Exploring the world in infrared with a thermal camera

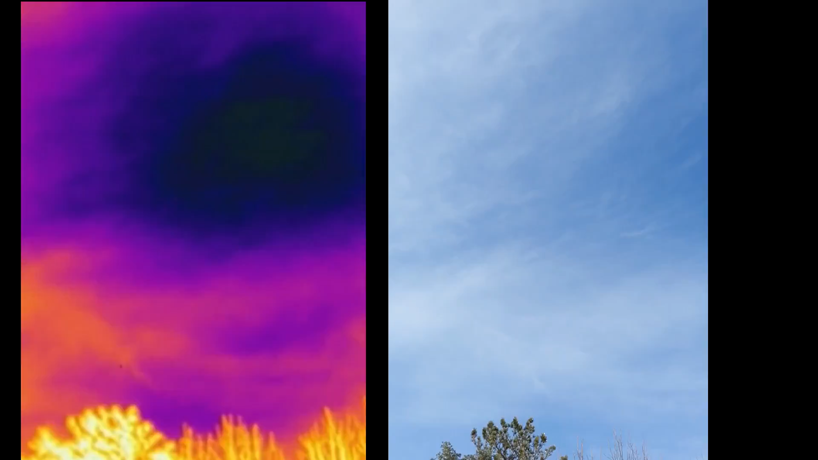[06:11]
Which is why it gets cold at night. My shed is quite warm on the front.
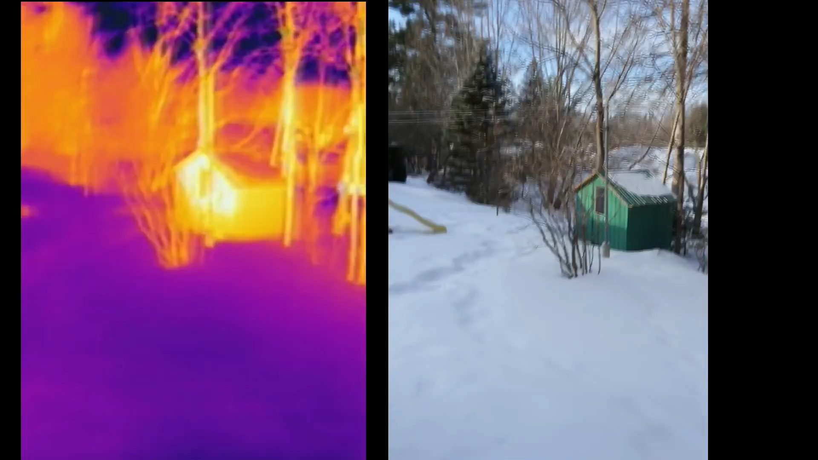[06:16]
From the sun shining on it. I'm curious what the temperature is inside.
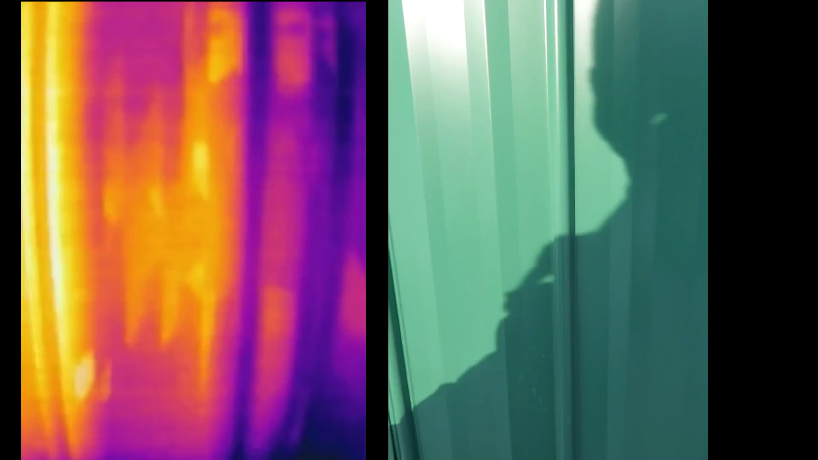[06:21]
You can see where all the framing is.
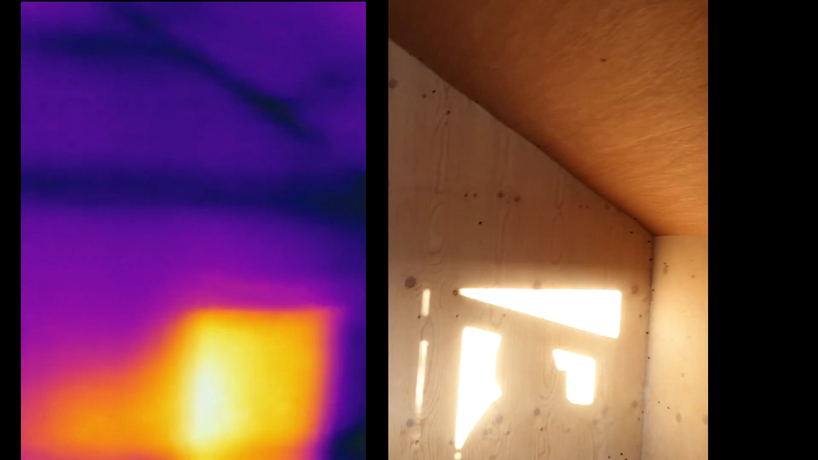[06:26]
And a hot spot on the wall from the light shining in.
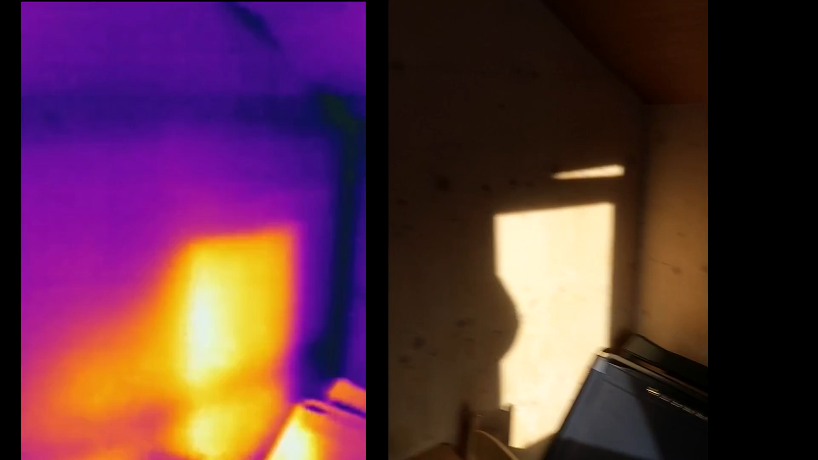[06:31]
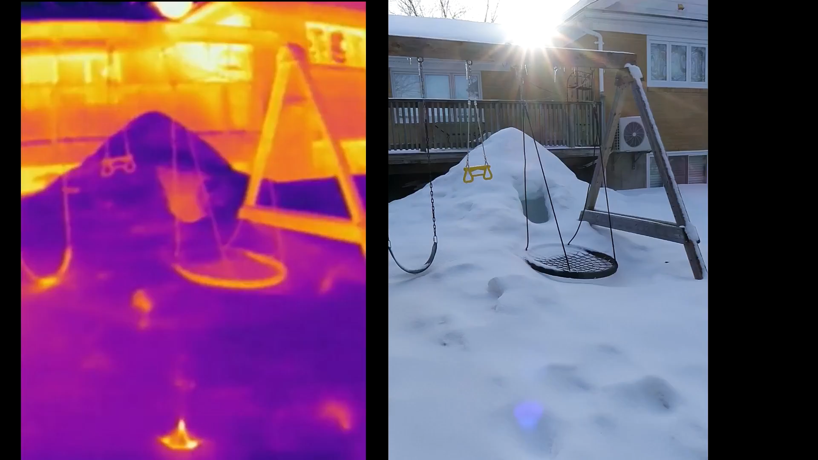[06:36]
We shoveled the snow off the deck. And Harriet dug a hole in there.
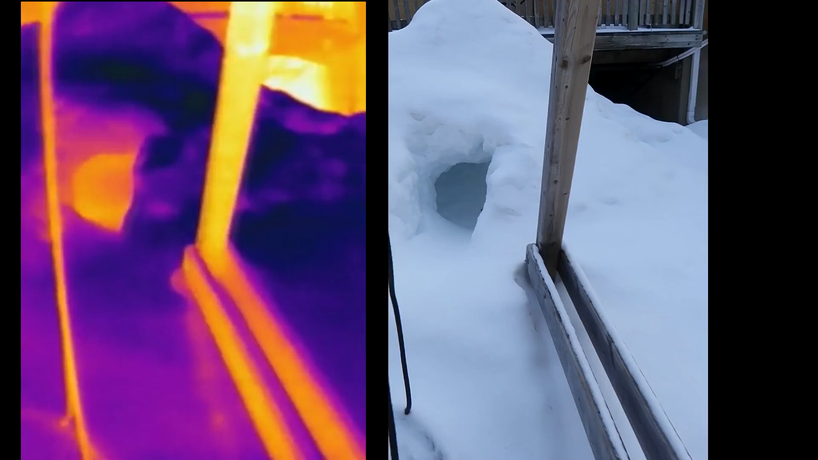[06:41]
Which presently is warmer than ambient. That's because we've had a cold night. And so this takes a long time to cool down.
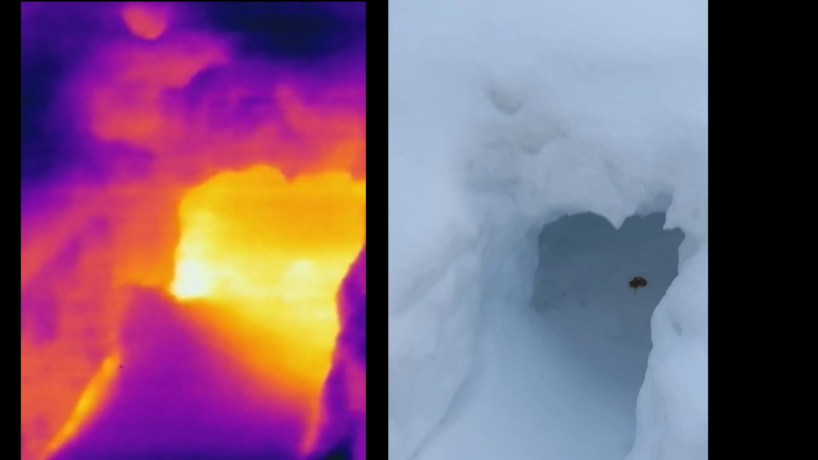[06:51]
The windows are of course quite warm. Because there's heat leaking out of them. Let's see if we can spot anything particular. This is the dryer vent.
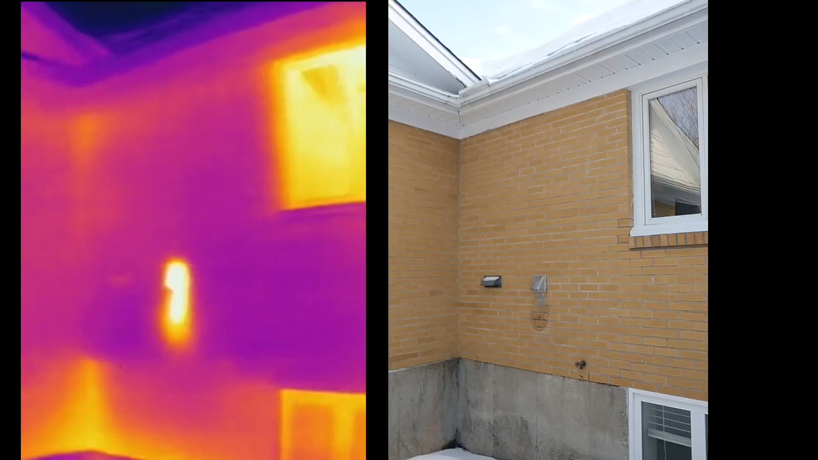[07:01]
I'm sinking in the snow. Window. More windows. The edges of the windows seem to be worse. Let's look under the deck.
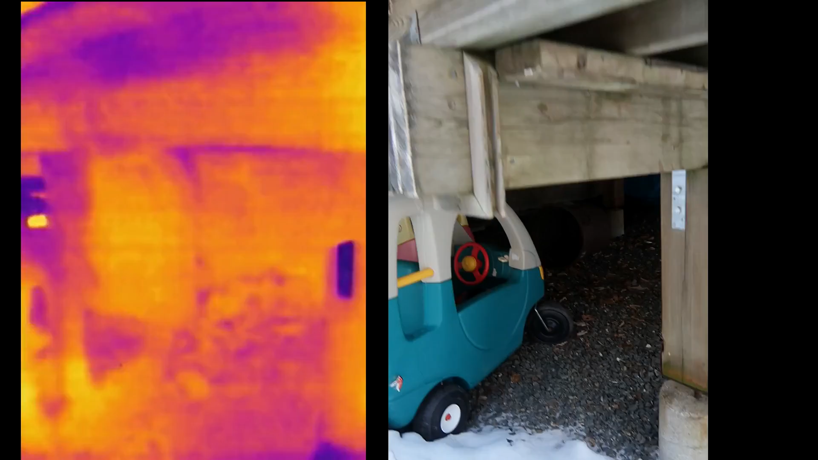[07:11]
So that's the wall there. Seems to be the hottest right now.
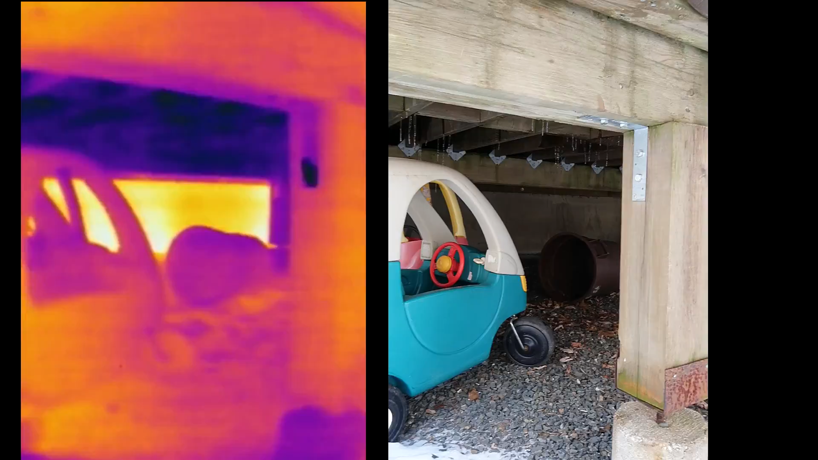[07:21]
The concrete wall. Well I shouldn't say hottest. It's the warmest. It's the least cold.
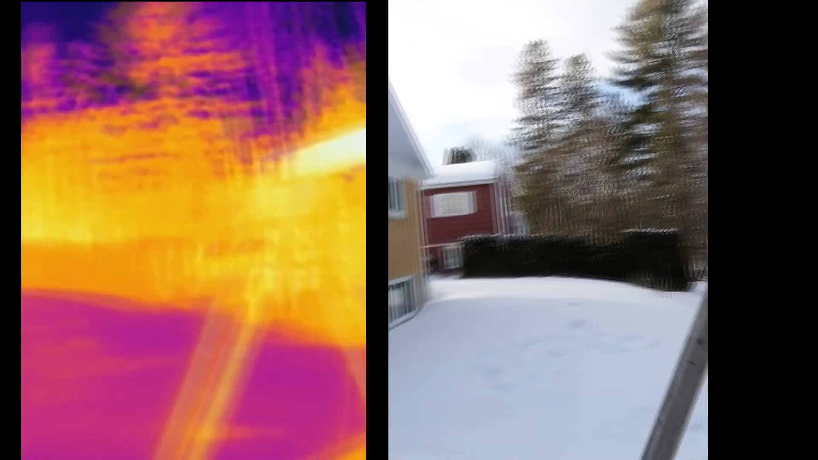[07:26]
There's more heat leaking out the top than the bottom. Because the basement is fairly cool.
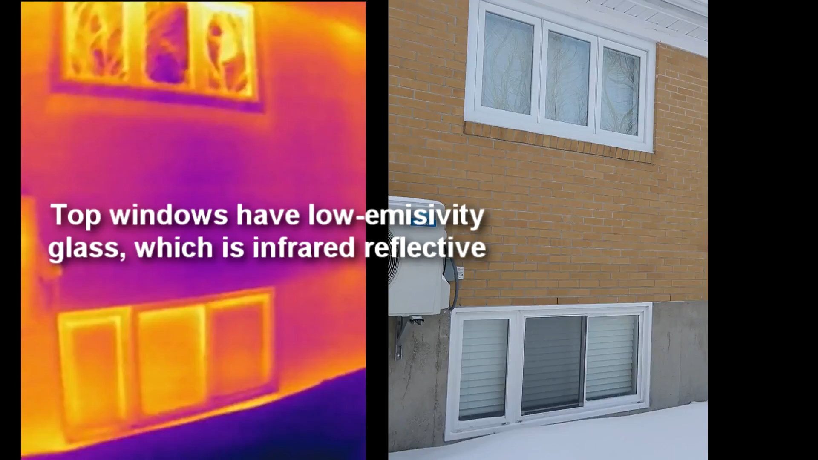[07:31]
But top edge of the window seems to be losing a fair bit of heat.
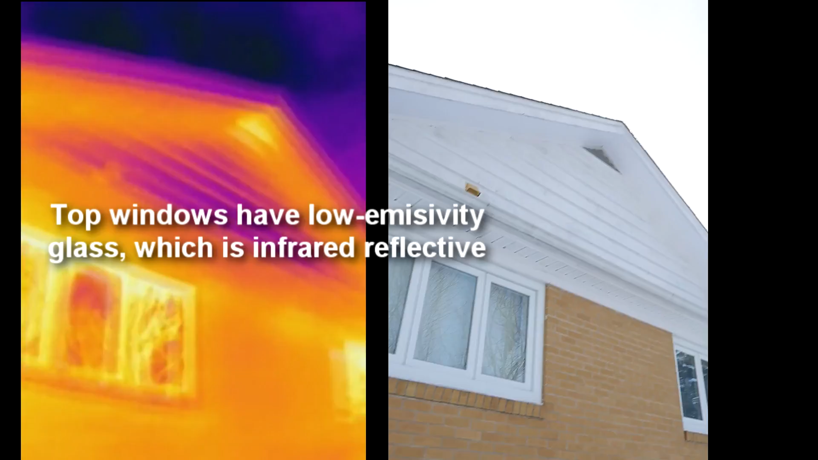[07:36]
And then the attic vent is well. The attic is well insulated. But with all the snow on top.
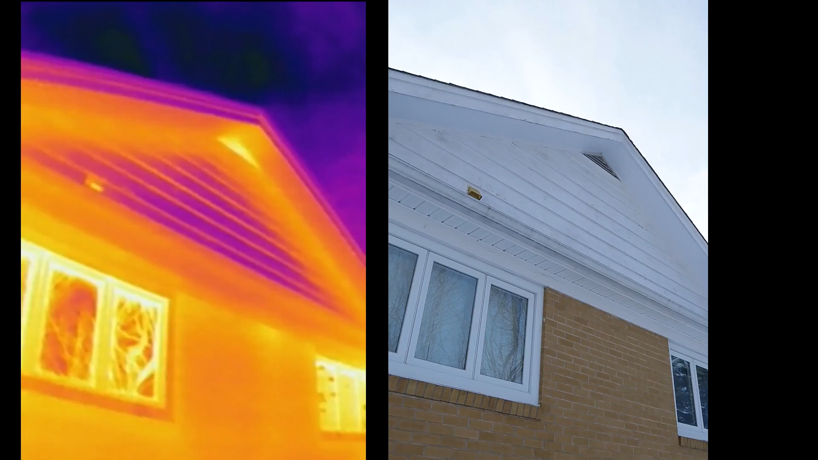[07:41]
The roof is also well insulated. And so there's a little bit of excess warmth that comes out that vent.
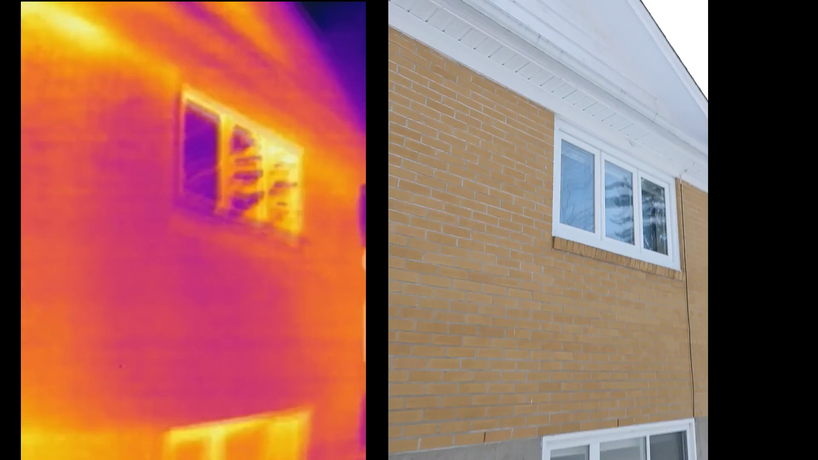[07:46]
I'm stomping in here. Look at that. This is my footprints.
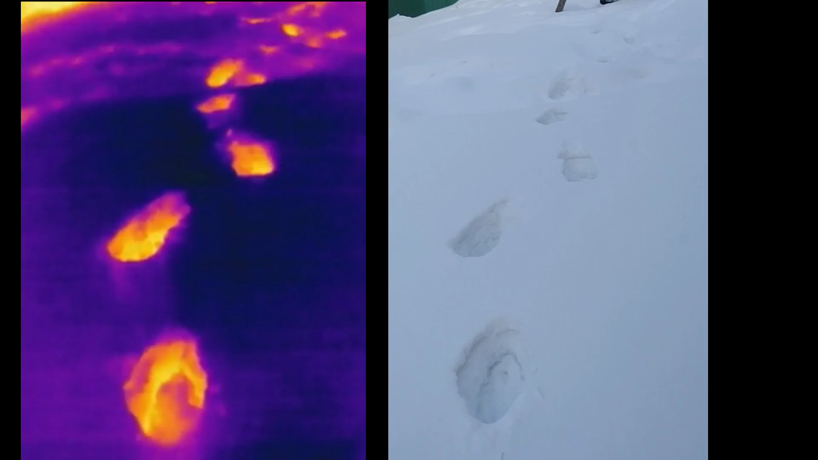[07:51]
Clearly the snow deeper down is warmer. It's like I'm stepping in lava.
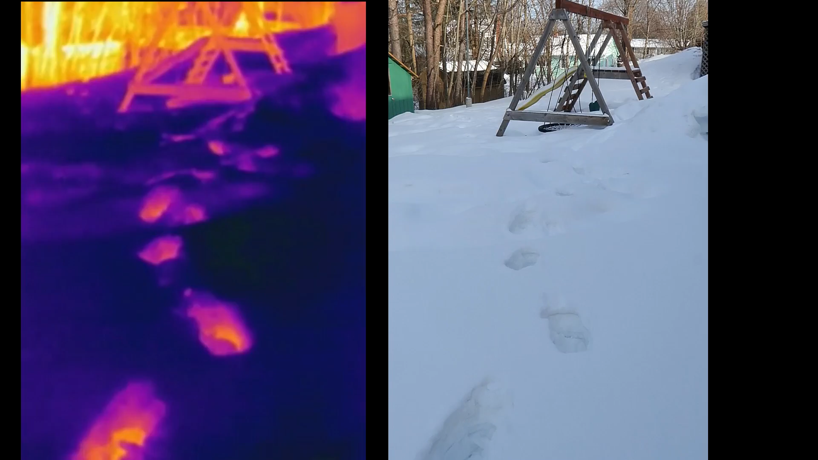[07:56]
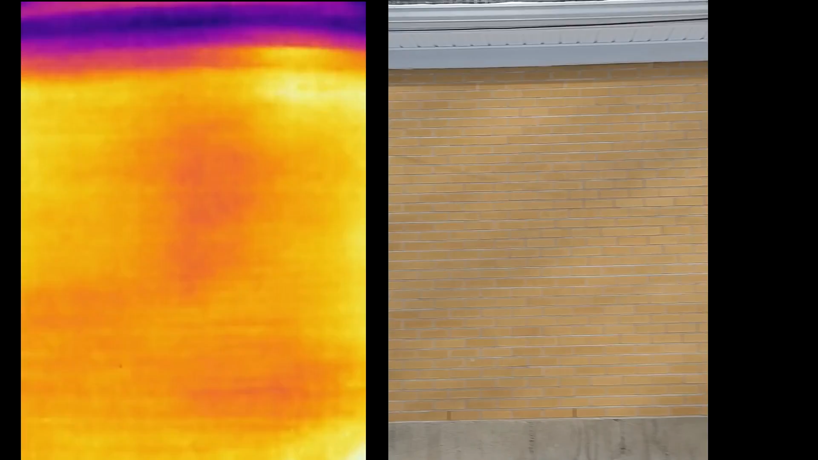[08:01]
And I was curious about this because there's a cold spot inside right along here. But I don't see a corresponding hot spot along there.